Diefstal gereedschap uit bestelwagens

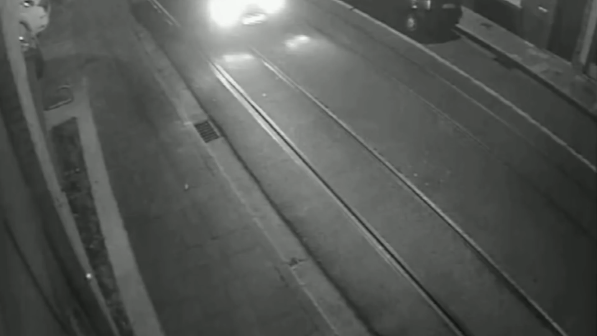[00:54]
Misschien hebben deze voertuigen iets met de diefstal te maken. Even later komen de twee daders in beeld. En een minuutje of twee later zie je dus twee mannen
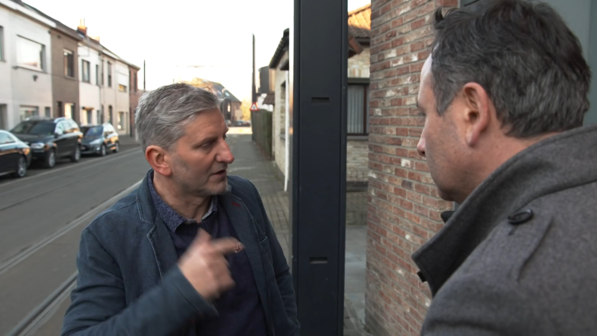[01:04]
van die richting hier gewoon helemaal op het gemak. Stilletjes gecontroleerd, de oprit opgaan.
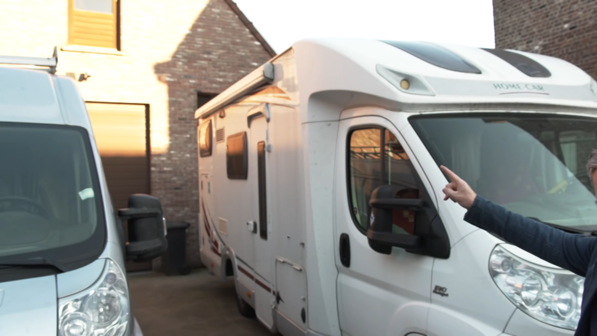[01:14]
En je ziet die ene persoon wijzen van rang ter een camera en het hoofd gaat lichtjes naar beneden.
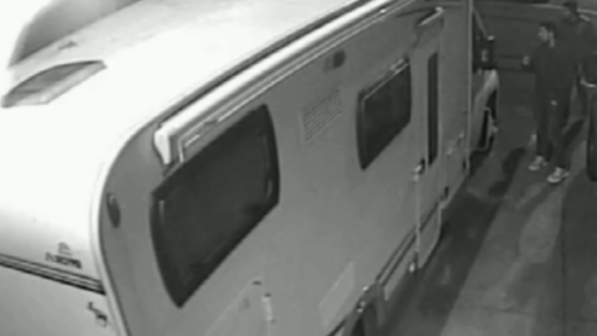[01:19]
De twee mannen lopen gewoon door, op de tippen van hun tenen. Ze willen duidelijk niemand wakker maken.
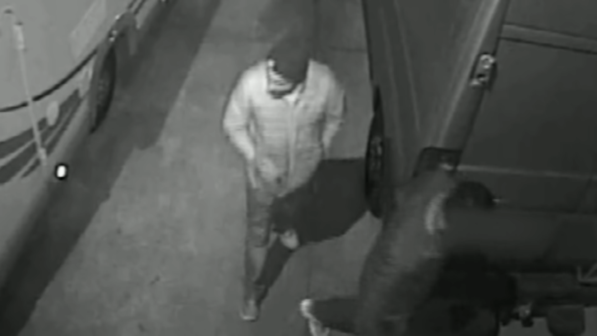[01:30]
Daarna zie je dat ze hier met een soort loper, een soort sleutel, de deur gewoon openen op twee minuten.